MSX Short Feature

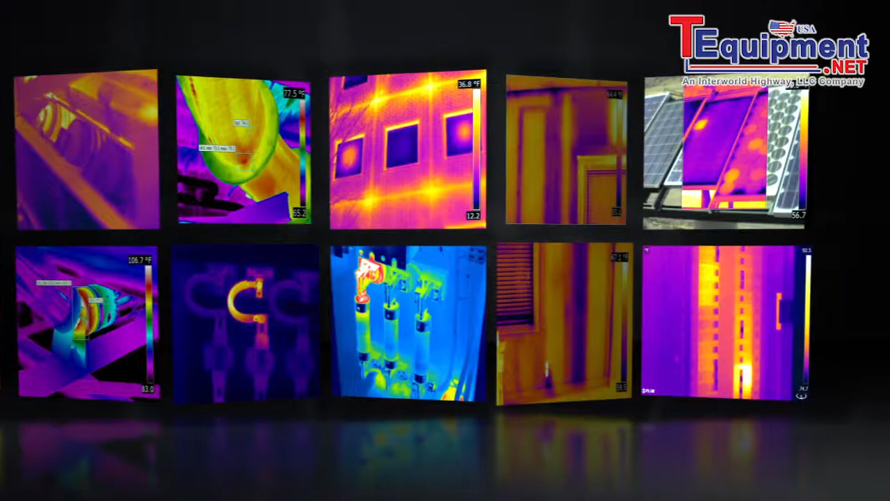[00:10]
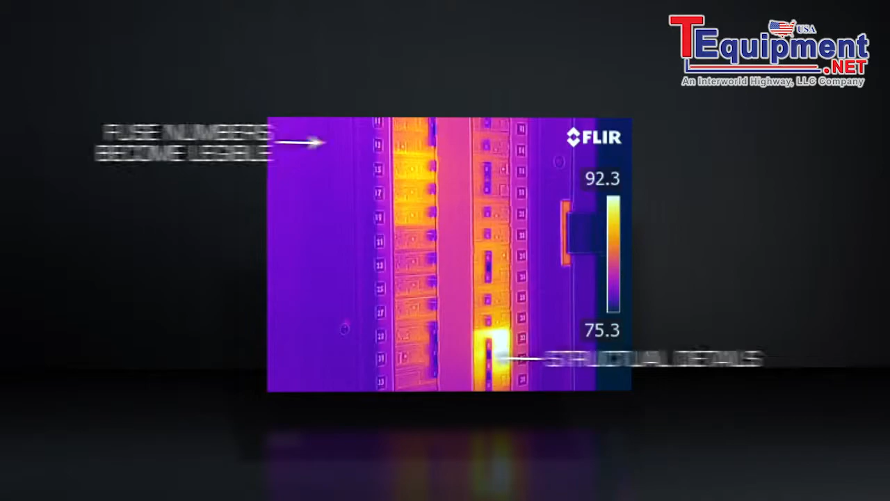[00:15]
Fortunately, a FLIR camera with MSX creates thermal images with key details from the visible world intact to point you to right where trouble is brewing.
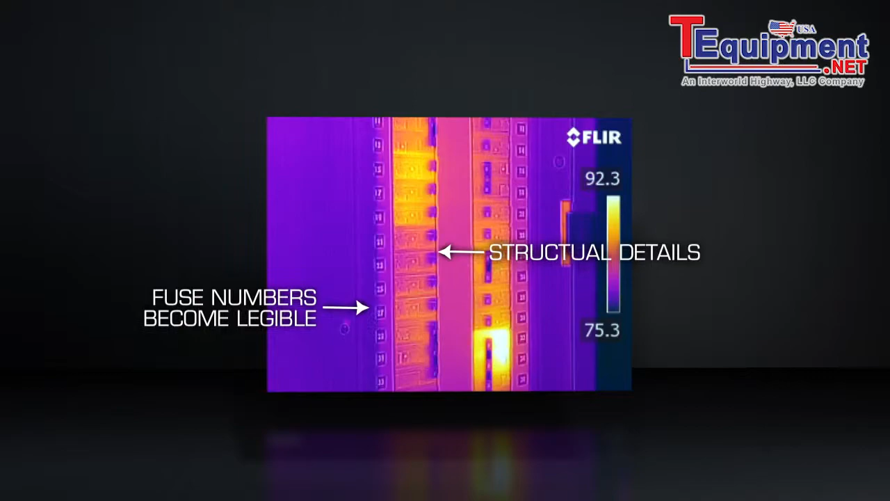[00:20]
On board all the newest E-Series and T-Series cameras,
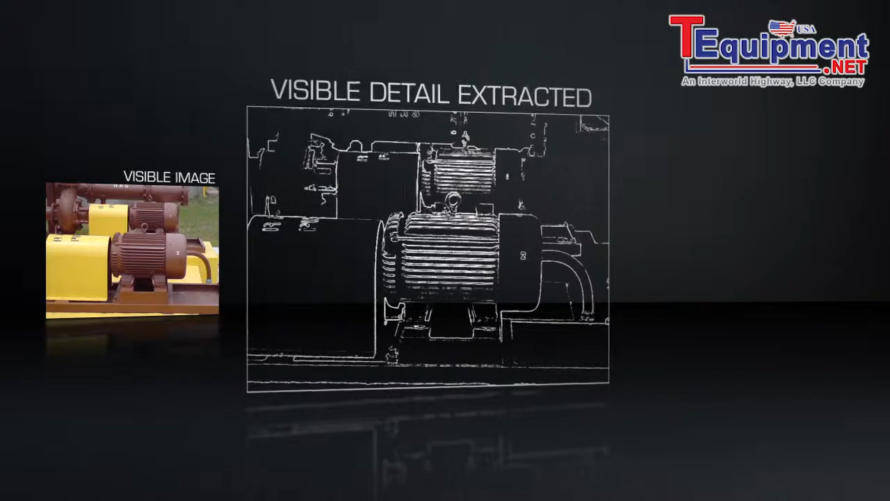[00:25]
MSX extracts the high-contrast highlights generated by the built-in digital camera and applies
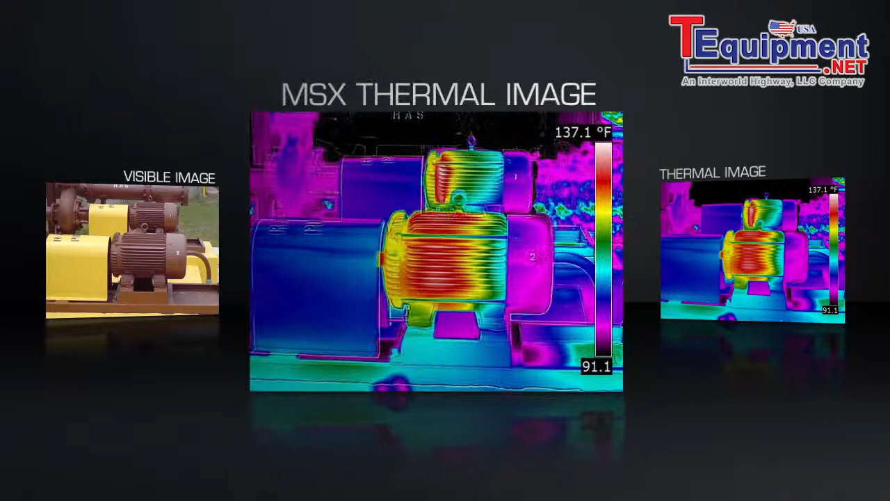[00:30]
On screen: scale top 137.1°F
it to the entire corresponding infrared scene in real time. The result?